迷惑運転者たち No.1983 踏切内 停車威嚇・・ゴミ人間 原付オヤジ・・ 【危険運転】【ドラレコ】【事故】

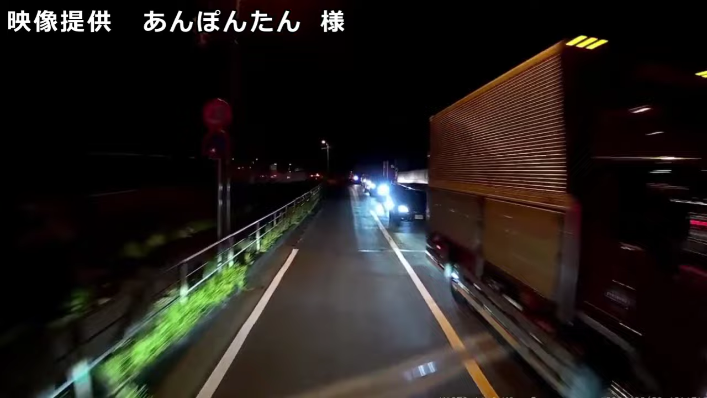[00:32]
なんかやってっから目ダッセー車に見えるんだよ。